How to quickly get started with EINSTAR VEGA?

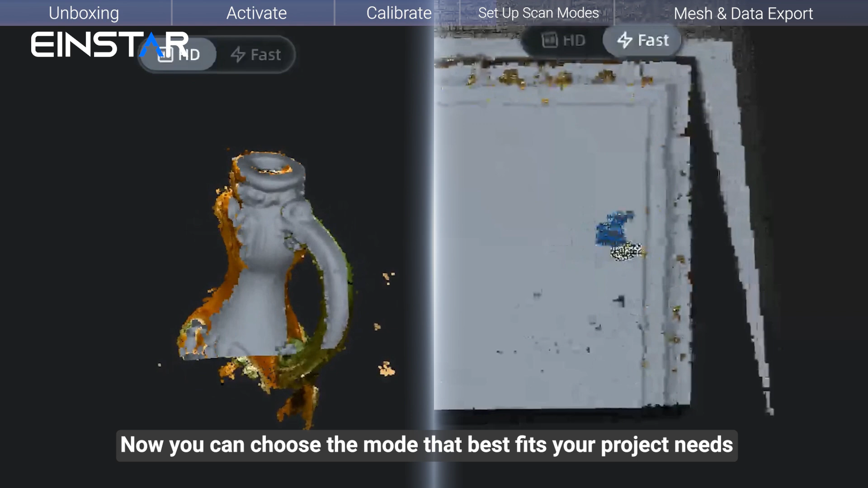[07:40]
Now you can choose the mode that best fits your project needs. Next, let's further explore the Advanced settings.
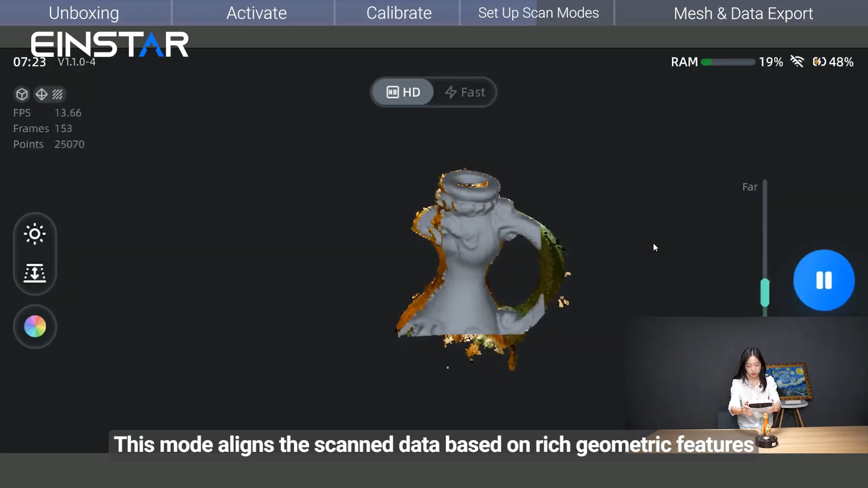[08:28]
This mode aligns the scan data based on rich geometric features suitable for most objects.
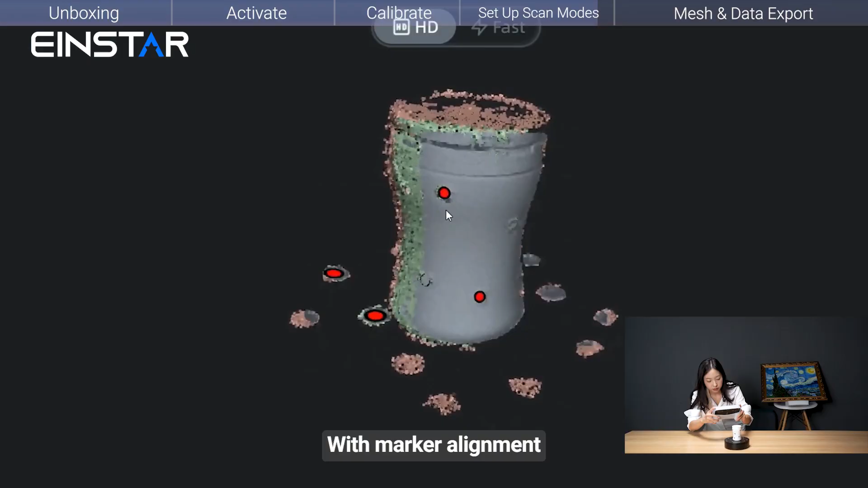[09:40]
With Marker alignment, you can achieve precise results even on less detailed objects.
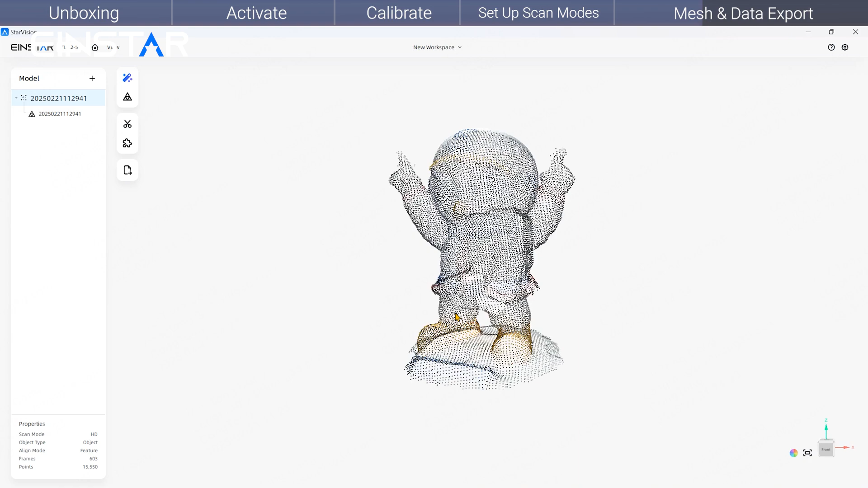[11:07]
You can choose one-click Processing or Menu Processing as same as the option on Vega application.
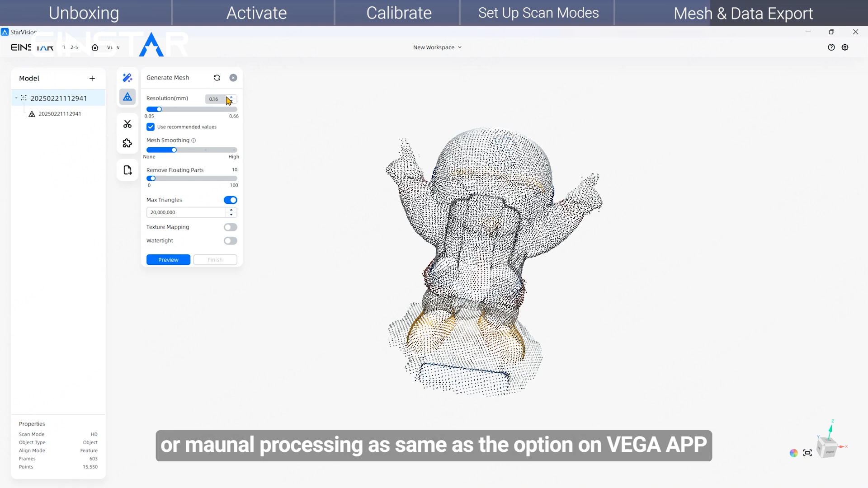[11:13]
Add your data by enabling the Cropping button.
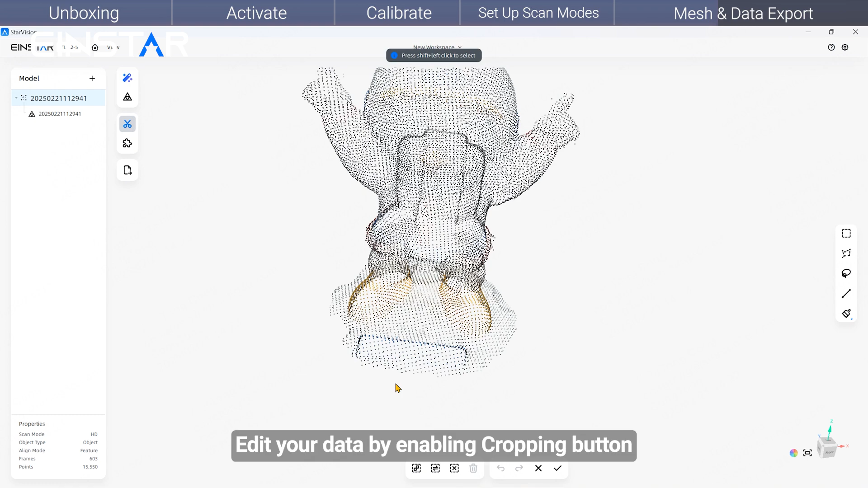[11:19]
Select and delete data. Click Texture Display to hide or show the texture.
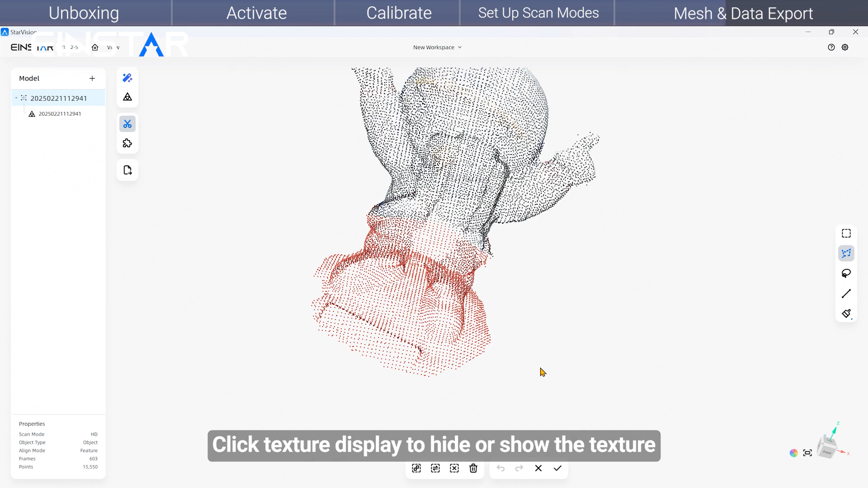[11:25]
Click here to orientate the original view.
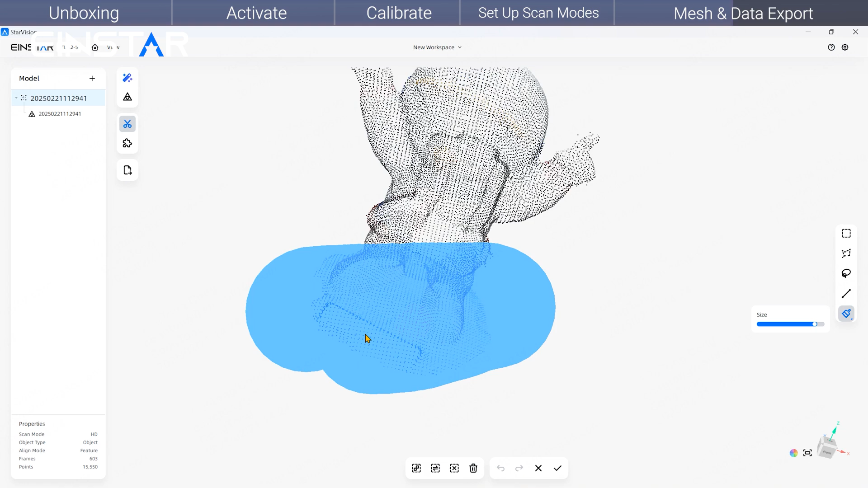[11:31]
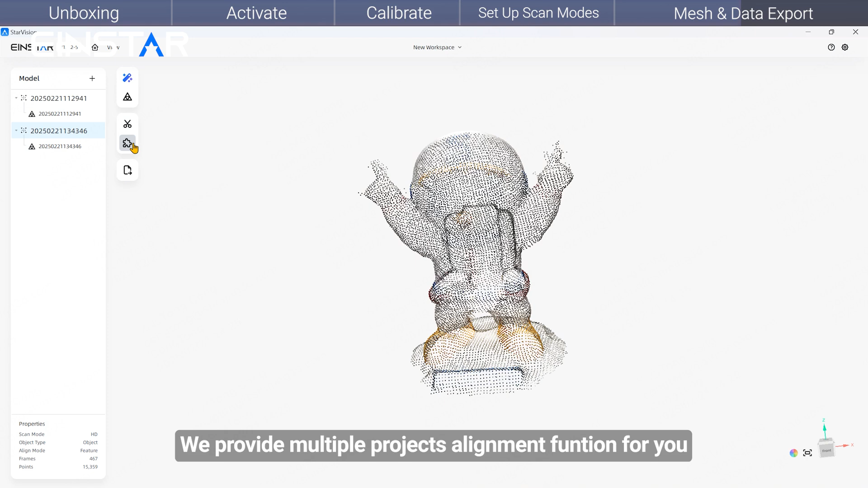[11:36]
We provide multiple project alignment function for you to combine different scan data together via the same feature or markers.
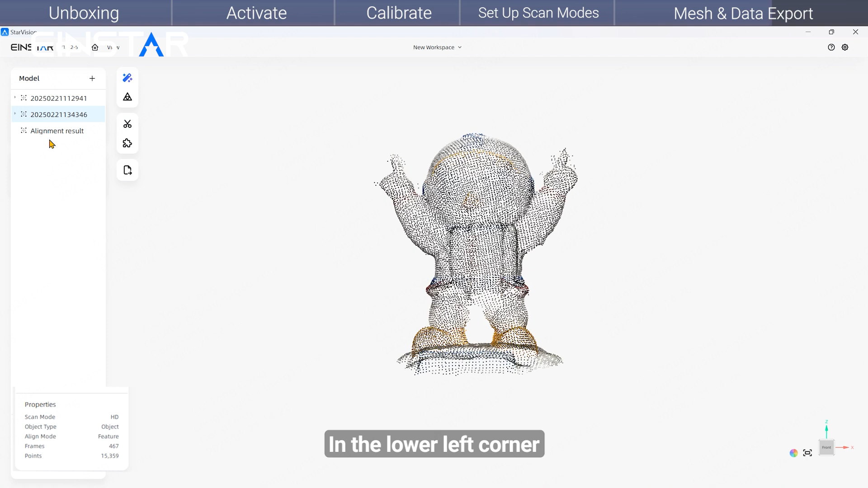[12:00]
In the lower left corner, you can view data information including frame, points, numbers, scan modes.
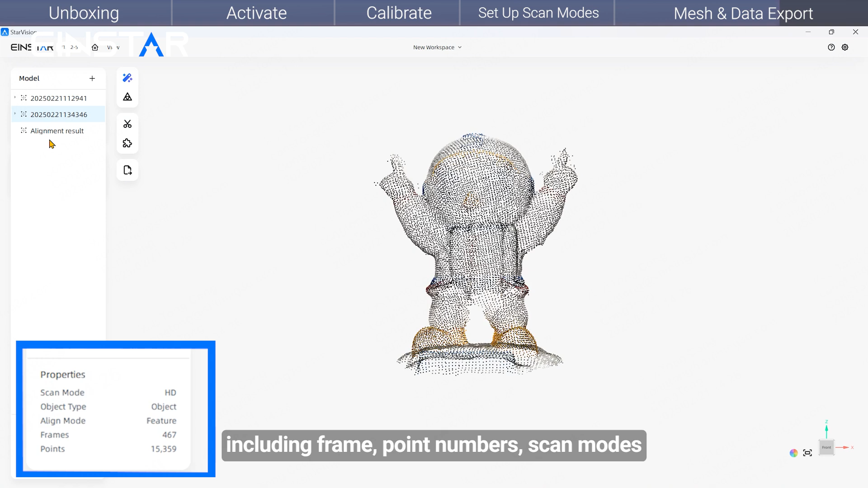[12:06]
When mesh generated, you can choose Copying to delete unwanted data.